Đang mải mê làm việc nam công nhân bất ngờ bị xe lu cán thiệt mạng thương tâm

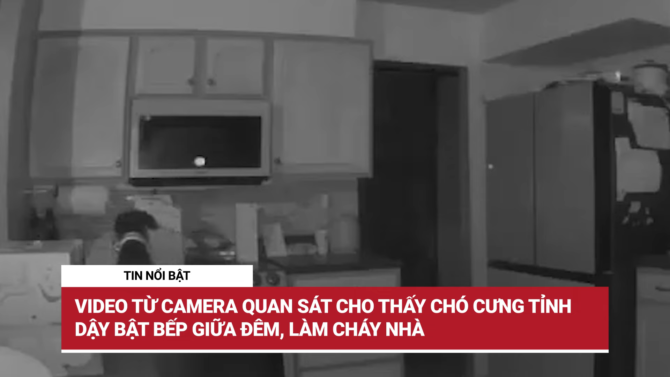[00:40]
Video từ camera quan sát cho thấy chó cưng tỉnh dậy bật bếp giữa đêm làm cháy nhà